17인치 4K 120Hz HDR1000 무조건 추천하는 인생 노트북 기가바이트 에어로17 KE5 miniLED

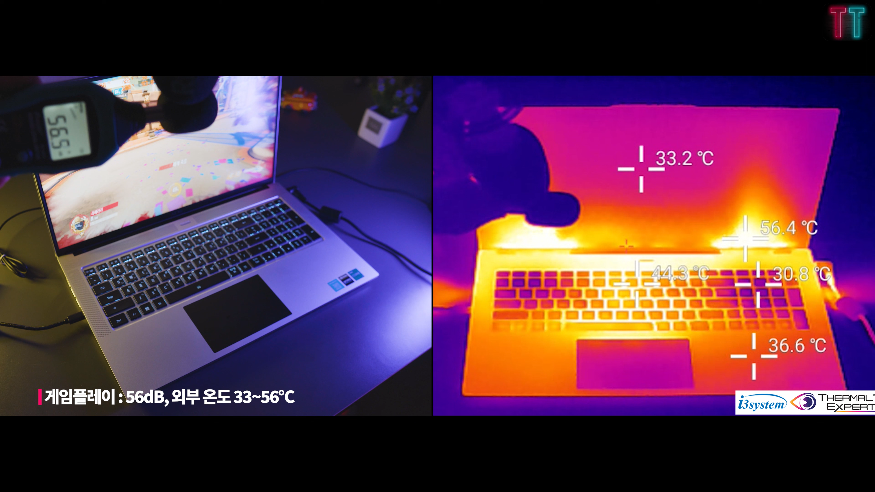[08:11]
외부 온도는 합판과 디스플레이 사이로 열이 배출되기 때문에 이 부분의 온도가 좀 높은 편이고요.
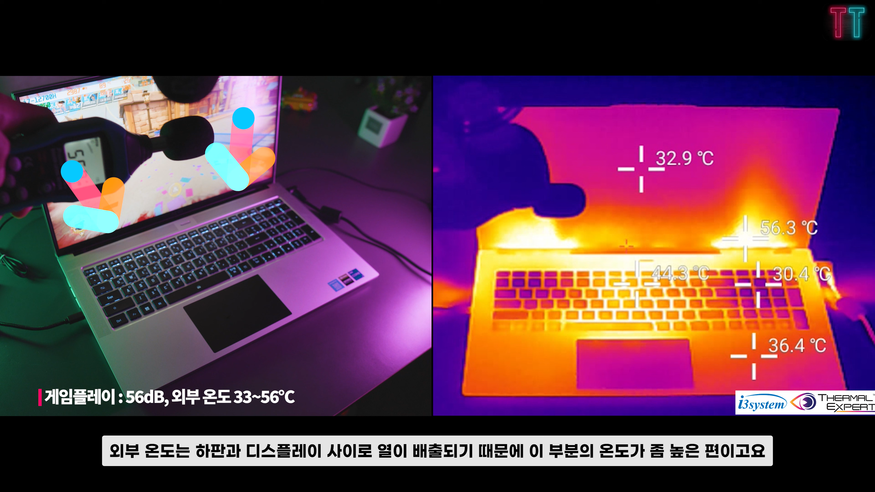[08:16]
그 외 다른 부분은 딱히 뜨겁다고 할 수 없을 정도의 온도 분포였습니다.